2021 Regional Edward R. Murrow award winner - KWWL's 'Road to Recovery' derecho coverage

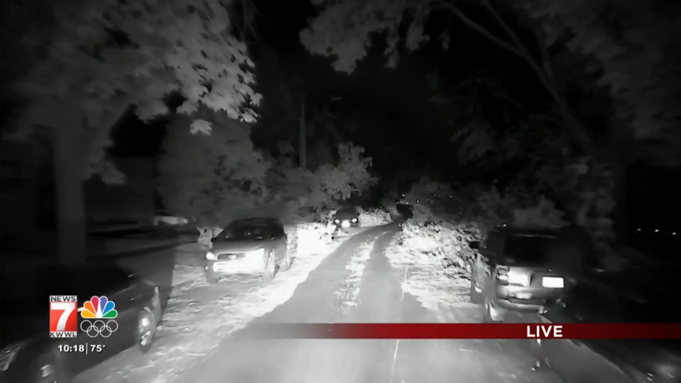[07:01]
And here is why there is a curfew. Look at that. Those trees line in the road. And you can't see them until you are right on top of them at some times. Hazards in the roadway as workers continue to try and clear the debris all throughout the day. So please stay inside. Again, that curfew in Cedar Rapids taking place from 10 p.m. until 6 a.m. Now we'll turn to our full forecast with StormTrack 7 Chief Meteorologist, Mark Schnackenberg. Still talking about all those outages still in place.